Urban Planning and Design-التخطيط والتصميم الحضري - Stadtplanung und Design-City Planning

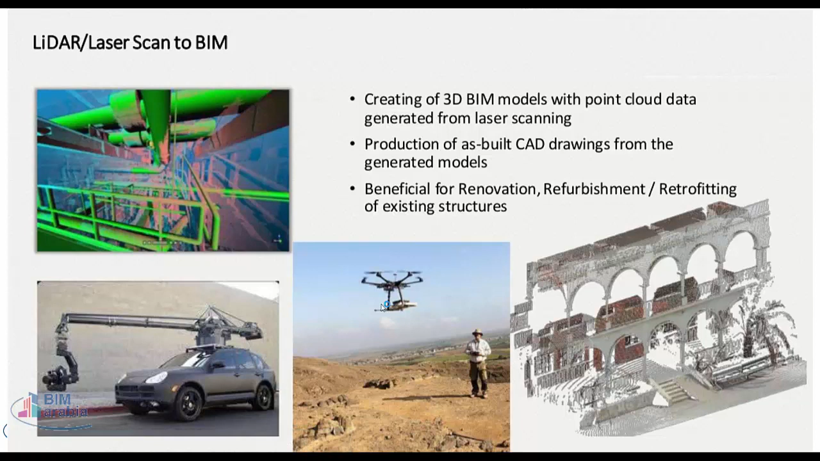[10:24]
درون للطياره ديت، بحيث ان انا يبقى عندي معلومات دقيقه والدقه بتاعتي بتوصل يعني 0.1 من المليمتر، وتقدر تدخل الحاجات بالشكل دوت، يبقى عندك تفصيل للمدينه.
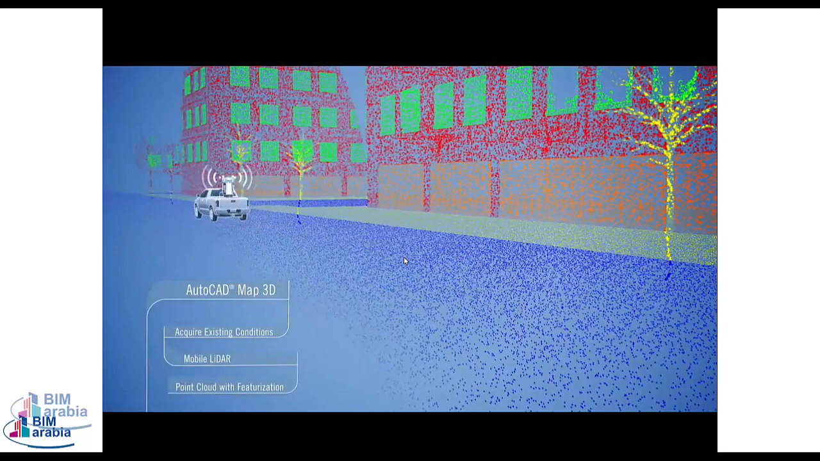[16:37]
ده جهاز ماشي، كل ما بمشي في أي شارع بيبدأ يجيب لي المعلومات الخاصة بالشارع دوت، بحيث إن أنا أنقلها عندي على الكمبيوتر بدل ما أبنيها من أول وجديد.